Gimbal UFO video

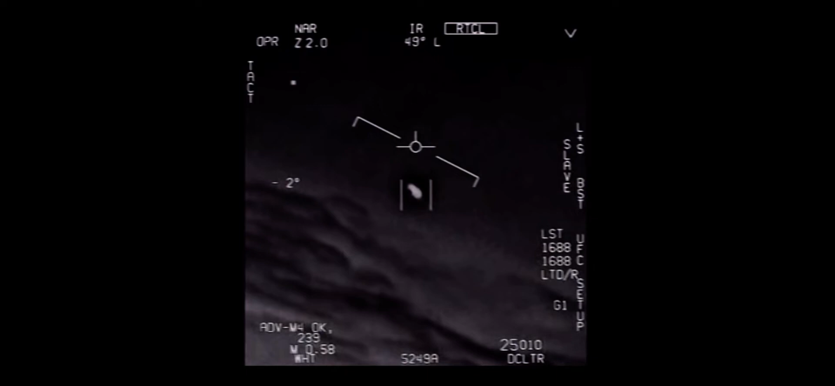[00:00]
There's a whole fleet of them. Look on the ASA. My gosh. They're all going against the wind. The wind's 120 knots from the west. Look at that thing, dude.